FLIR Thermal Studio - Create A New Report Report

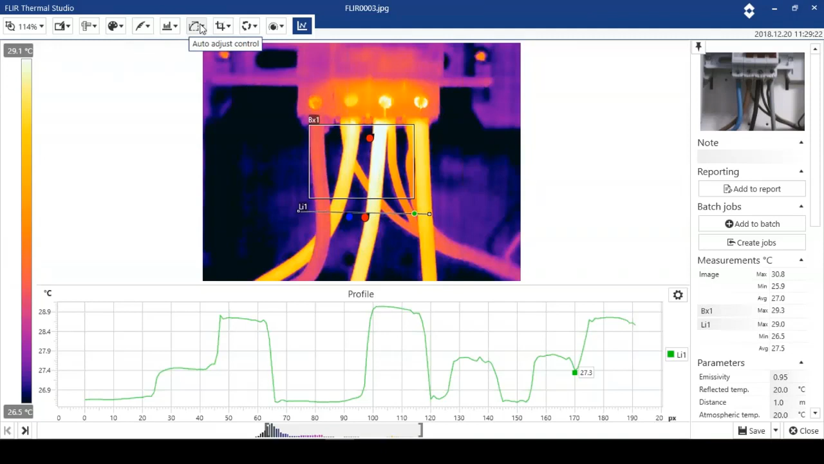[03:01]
On screen: scale top 29.1°C, scale bottom 26.5°C
We can move the analysis tools. We can adjust the level and the span if we need to. And we can also have the full access to color palettes and isotherms and MSX and things like that. So I'm going to save that minor change. I'm going to close. And I'm just going to sort of move on down. So I've got the recommendation tab at the bottom of the page. We've got our results tables. We've got the measurements. We've got file information. And we've got parameters.
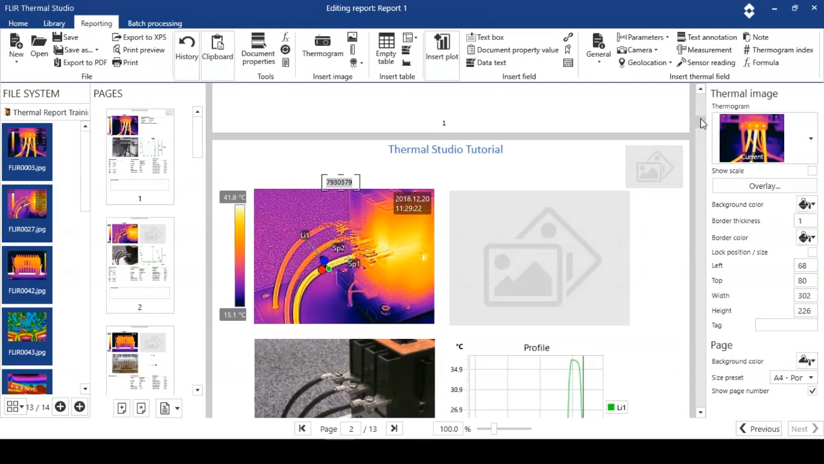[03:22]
On screen: scale bottom 15.1°C
We have a look at another one here. Again, let's remove the map symbol here. And let's install text annotations because there are some text annotations associated with this. If I want to, I can move the profile around. And if I want to at this stage,
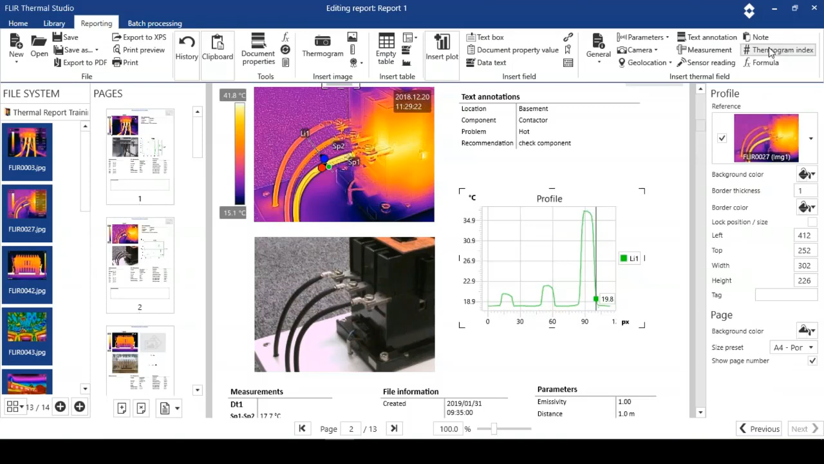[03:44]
On screen: scale top 41.8°C, scale bottom 15.1°C
I can put in a data box and select a formula to cope with the analysis tools I've got on the image. You can see this image here. We've got no plot to display and we've got no geolocation. So I'm going to remove that. But just to show you the functionality, I'm going to open the image and I'm going to put a line on there.
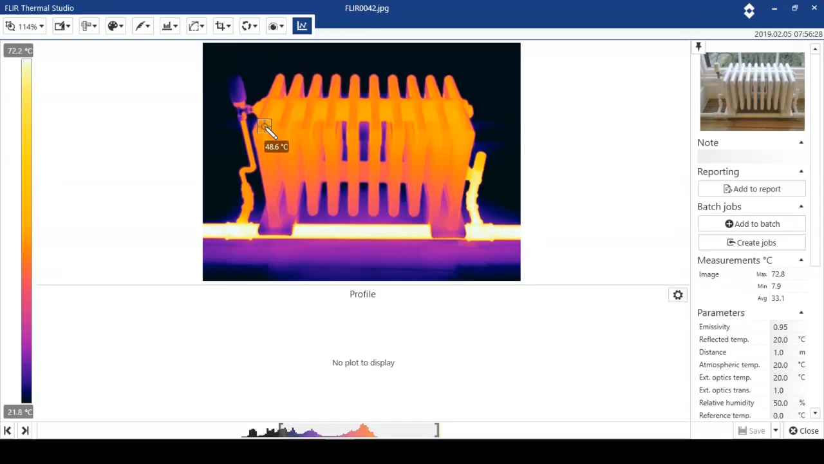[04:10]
On screen: spot 48.6°C, scale top 72.2°C, scale bottom 21.8°C
Right across the bars of that radiator. Okay. I can add some reports from editing the image. I can add to a batch which is going to be covered in a later tutorial.
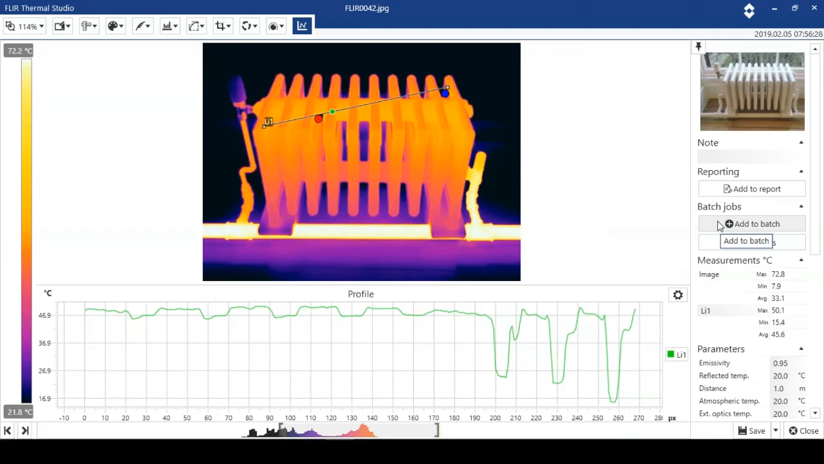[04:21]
On screen: scale top 72.2°C, scale bottom 21.8°C
And you can see all of these specific image data. So let's save that and let's close. So we've got a profile here.
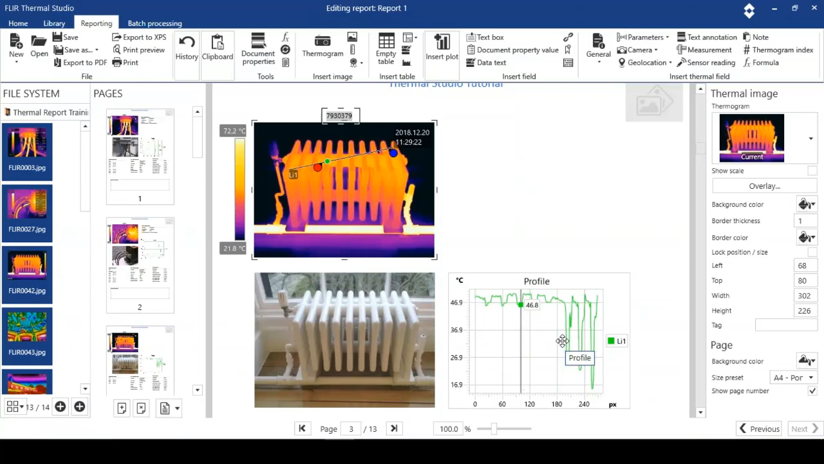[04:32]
On screen: scale top 72.2°C, scale bottom 21.8°C
So I can move that up if I want to. And that can help us with our analysis.
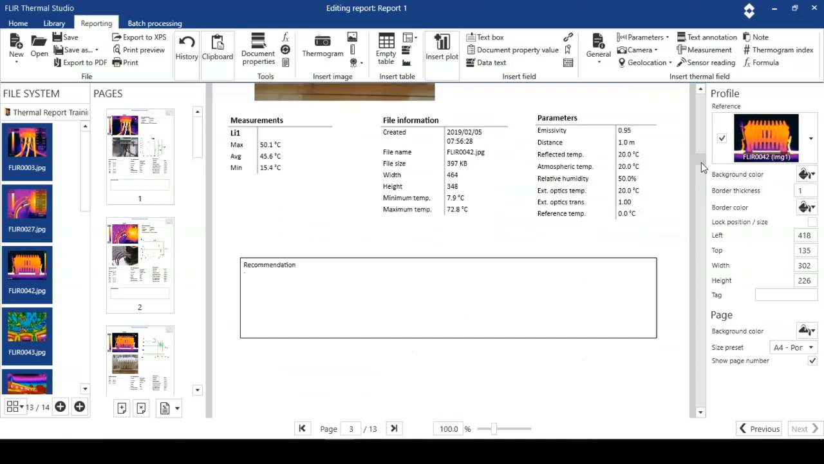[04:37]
So moving down a little bit, we're just going to stop on a page that does have a location.
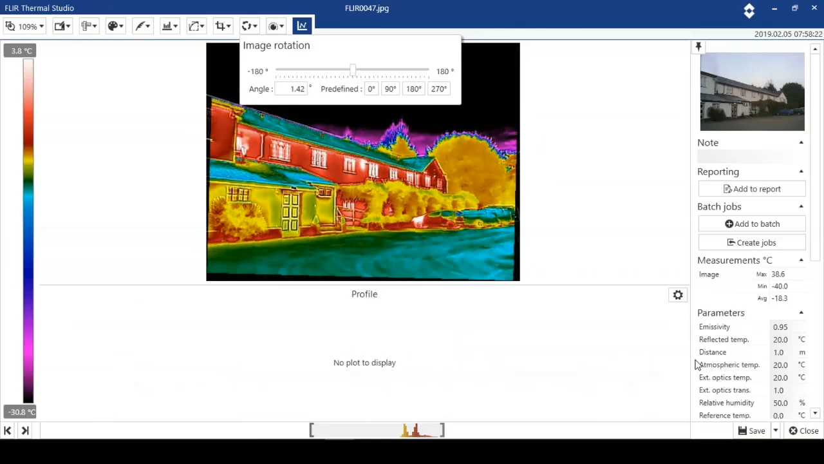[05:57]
On screen: scale top 3.8°C, scale bottom -30.8°C
So I'm going to save that. Then I'm going to close.
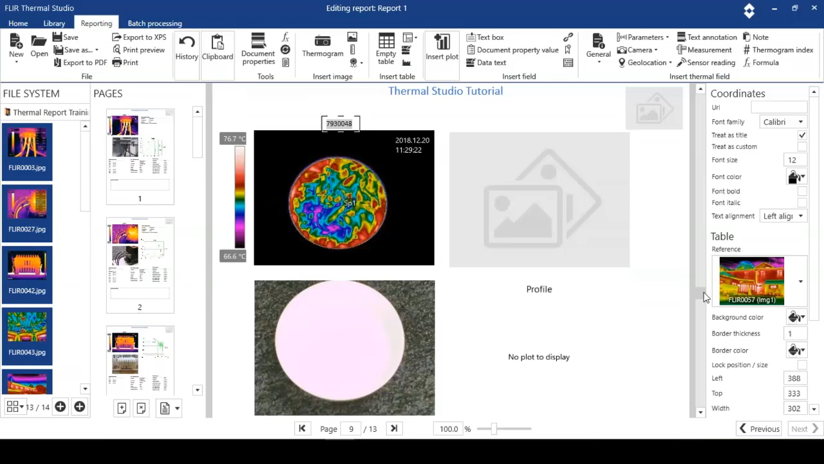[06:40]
On screen: scale top 76.7°C, scale bottom 66.6°C
We've arranged our text comments. And we're happy. One last thing I haven't shown is the logo tool.
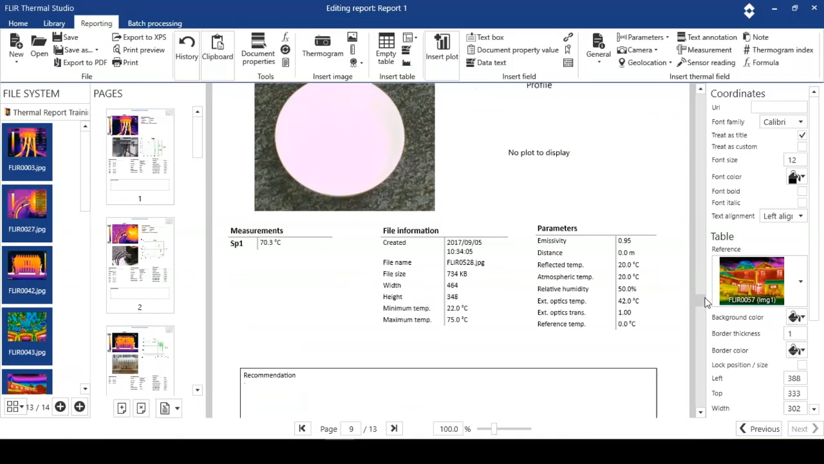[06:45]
I'm just going to go up to the top. We've got a little logo here. I'm just going to double click.
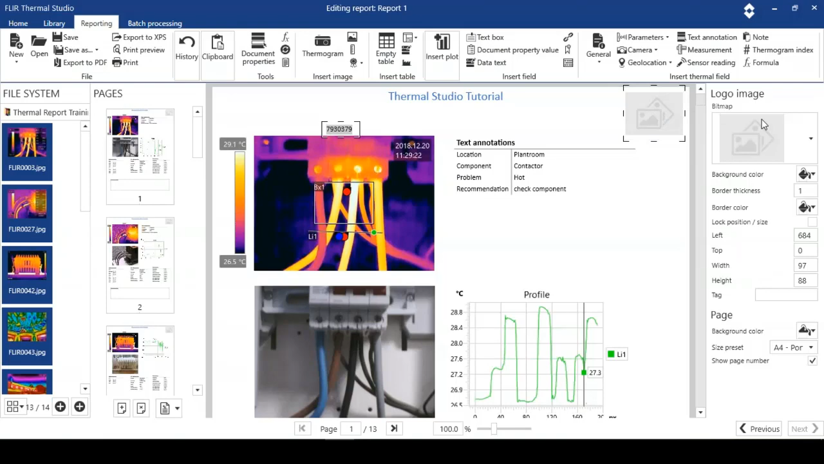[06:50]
On screen: scale top 29.1°C, scale bottom 26.5°C
And again, you edit it from the right hand side of the pane. We can browse. And what I'm going to do is just go straight to the folder with the training information in.